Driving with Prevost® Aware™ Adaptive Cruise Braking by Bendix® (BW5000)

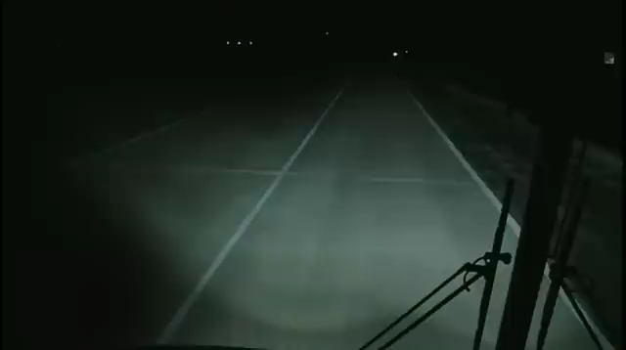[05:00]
In this scenario, the car blocking the lane of travel is barely visible on the dark road, and without stationary object alert, the driver may not see the vehicle in time to avoid it. Now take the same situation and add the stationary object alert feature.